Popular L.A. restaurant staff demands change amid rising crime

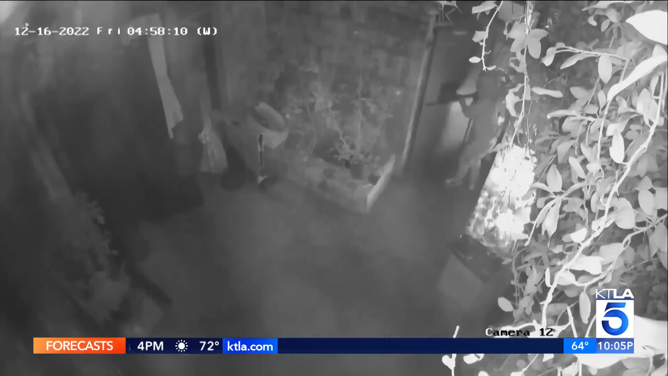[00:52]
And since then, it's been vandalized as the at least five times cameras capture people attempting to break into the restaurant, trespassing and other unwanted intrusions. This is Natalie.